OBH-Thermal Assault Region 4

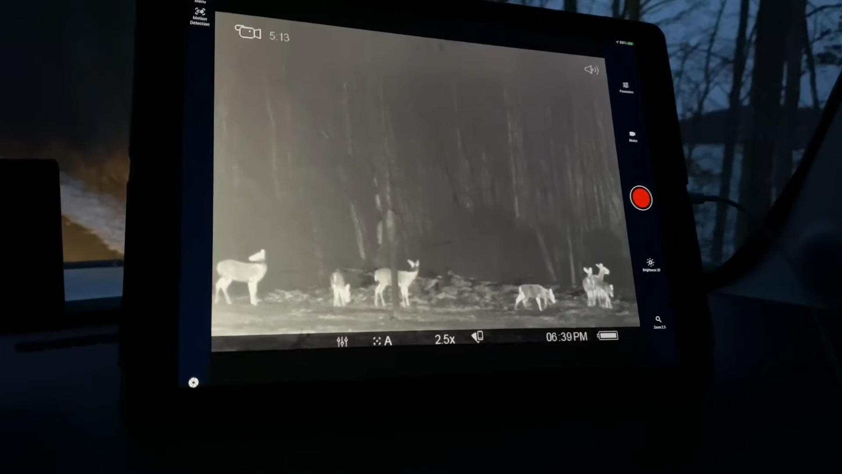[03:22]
There's a lot of deer Right there In one spot Wow Yeah, look at all these deer It's cold They've probably been bedded down All day Getting towards dark Now they're out